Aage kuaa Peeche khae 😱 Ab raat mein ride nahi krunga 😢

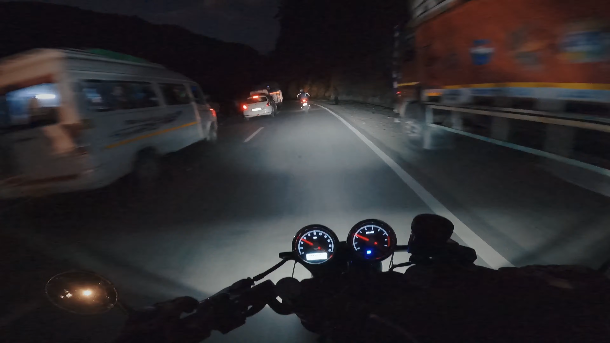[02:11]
लोग कर क्या रहे हैं। हाँ दुकान चल गई भाई की आज, छप ना ना भाई खाई है, मैं नहीं जा रहा। ऑलराइट गाइस, तो हम लोग ने ये क्लियर कर दिया है रास्ता,
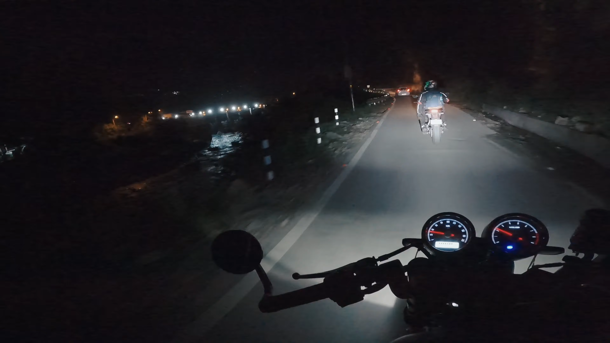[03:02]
ऑलराइट गाइस, तो आप ये डैम देख रहे हो कितना खूबसूरत, वाव।